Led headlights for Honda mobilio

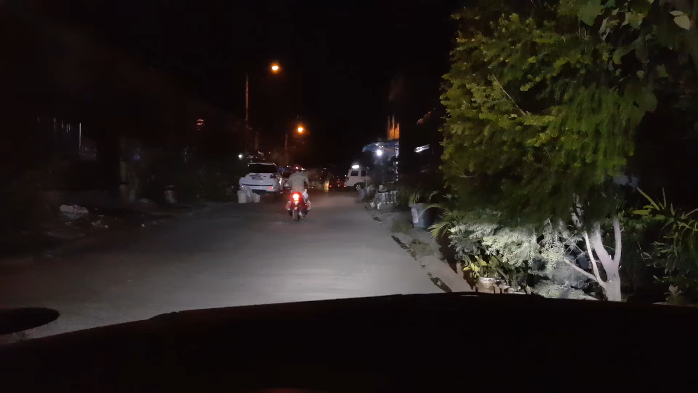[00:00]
Meron? Wala. Ito yung LED ng LED PH paggabi. So, yan nakabukas. Low. Ito yung high niya.